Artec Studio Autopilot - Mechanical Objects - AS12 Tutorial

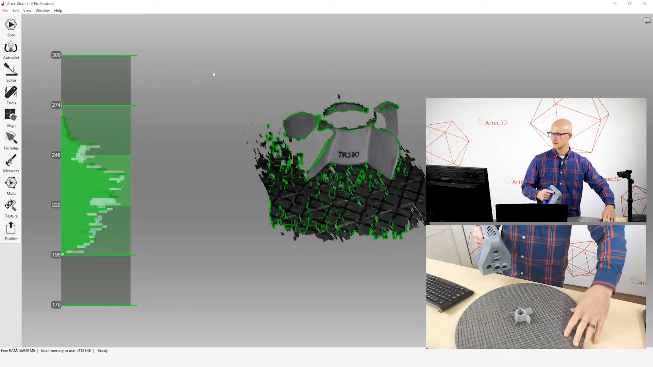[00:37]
So let's just go ahead and do that. I'll take one scan in this orientation.
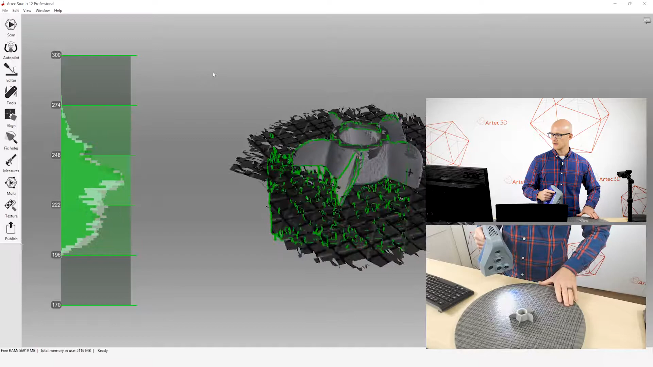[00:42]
And then since I want a complete object, I will flip it over and get one more scan in that orientation.
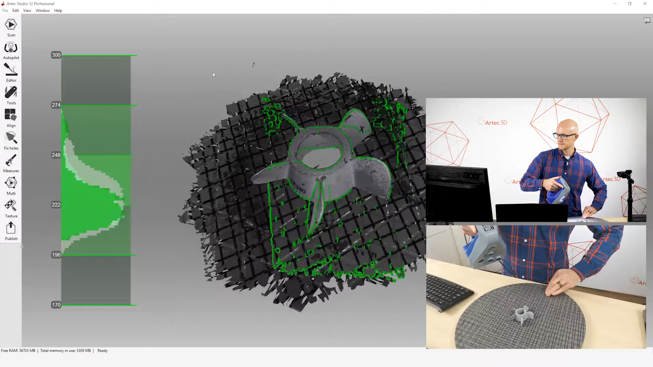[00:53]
Alright, so there's one. I will flip this over. And we'll start another scan and capture data from this orientation.
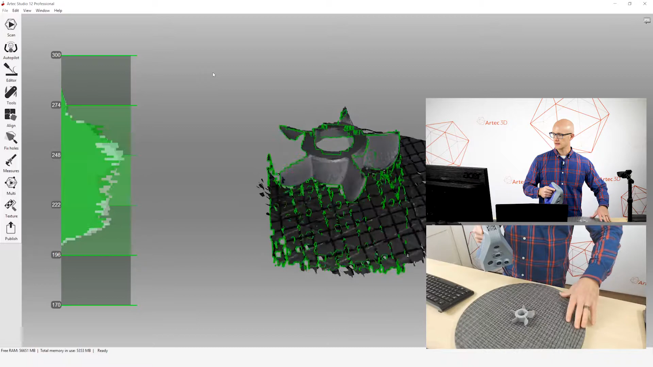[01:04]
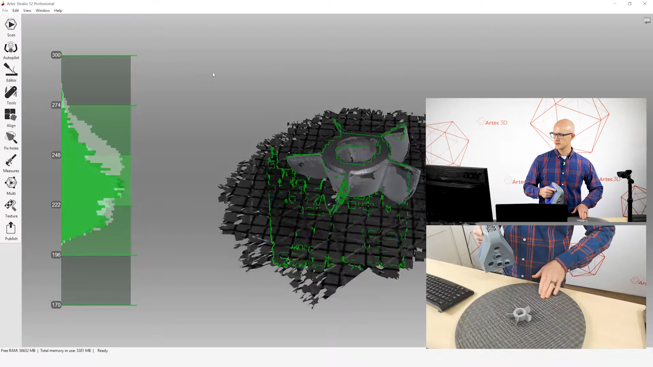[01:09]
So what this will do, this will allow us to create a complete watertight object
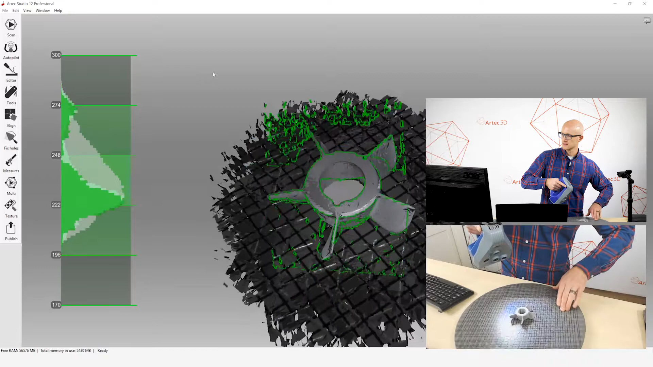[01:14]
that can be used for all sorts of different purposes.
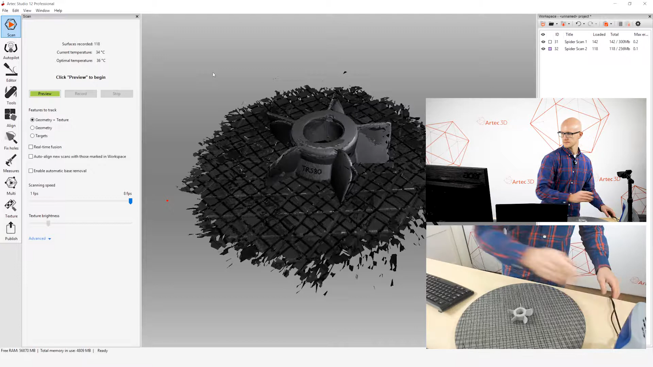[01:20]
Alright, so now we have our raw scan data.
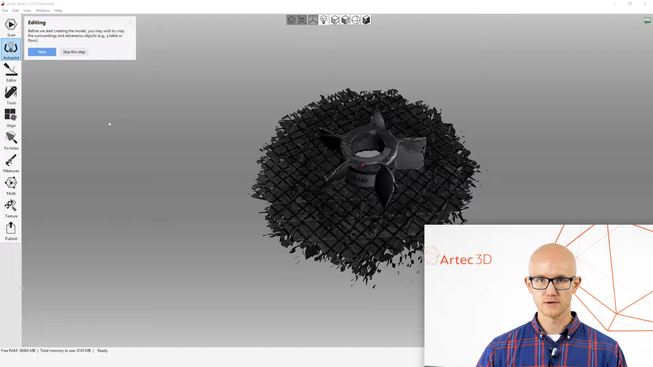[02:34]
I'm going to leave everything else as it is and click Next. And then it asks me if I want to edit anything out of the model. Now, I did not use the automatic base removal for this object. So what I will do is say, yes, I want to edit.
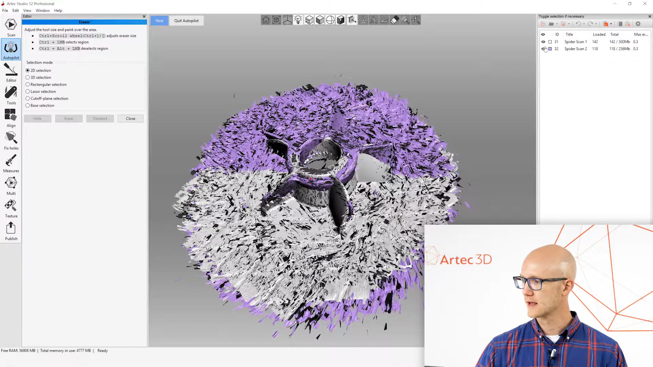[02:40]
And I will come in here and let's edit this object.
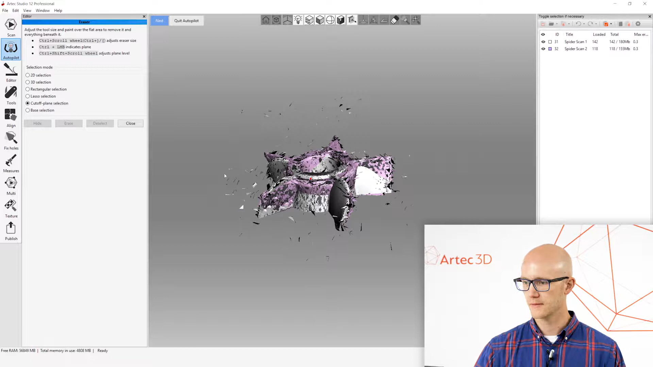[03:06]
So I've edited out what I don't want. I'll click Next and it's going to attempt an automatic alignment. Now, a lot of times with mechanical objects that are very symmetrical, the auto alignment doesn't work so well. It's not really a problem, though, because it's asking if they appear to be aligned correctly.
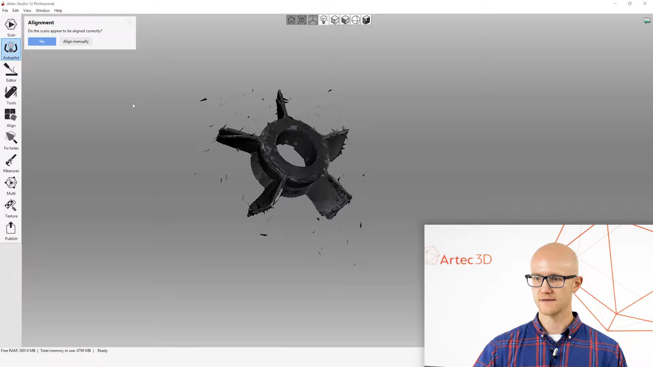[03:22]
If they're not, you can click Align Manually.
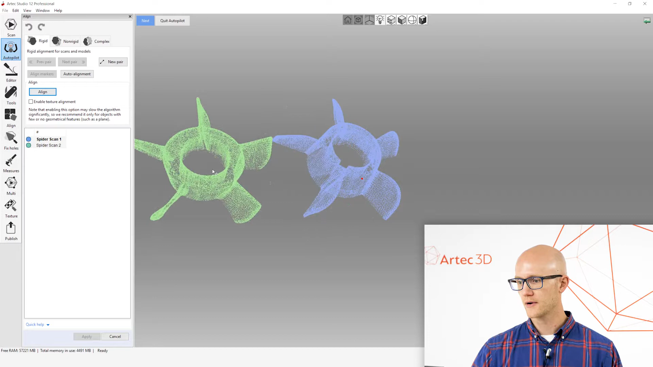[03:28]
And then what I'm going to do here is come in and line these up visually, side by side. And then click a couple points that it's able to use as a starting point here in doing its alignment.
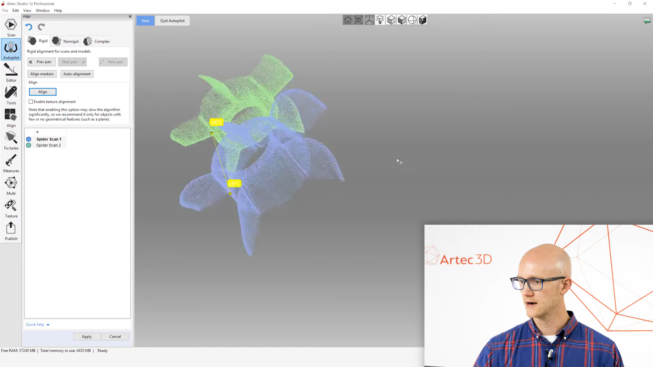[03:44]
I do have a couple markings on here for my own sanity